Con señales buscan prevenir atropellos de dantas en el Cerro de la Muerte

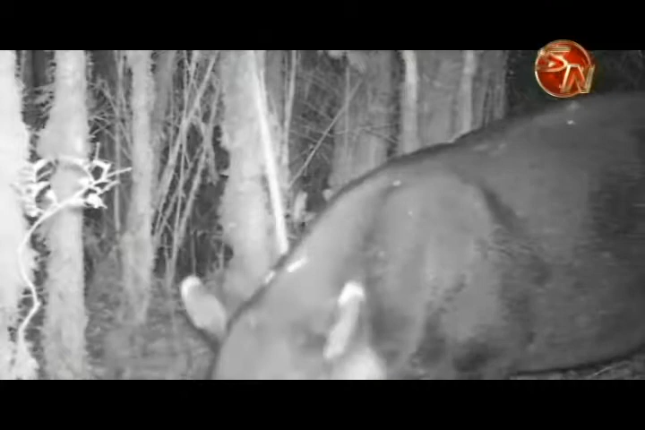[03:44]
La danta centroamericana es el mamífero neotropical terrestre de mayor tamaño y que pesa 285 kilogramos.